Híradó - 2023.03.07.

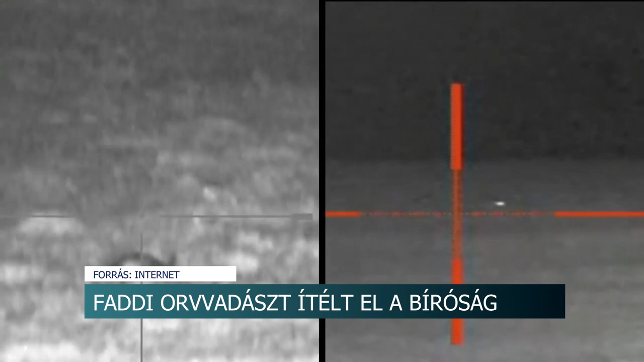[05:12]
Internetes videó mutatja be az éjjellátó távcső működését. A vadászpuskára szerelhető eszköz digitális eljárással, akár hatszoros nagyításra is képes. Az ilyen keresők használata a Magyarországon tilos.
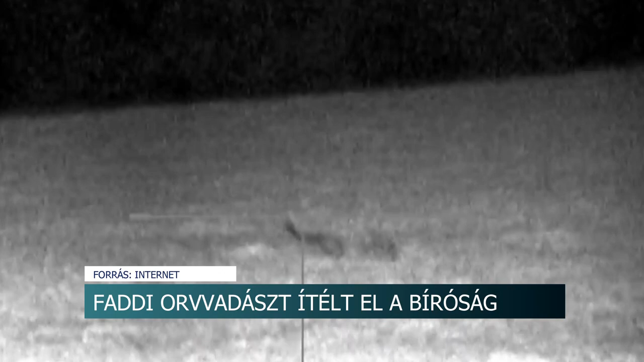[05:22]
A törvények szerint ugyanis, aki ezzel akar állatot elejteni, orvadászatot követel.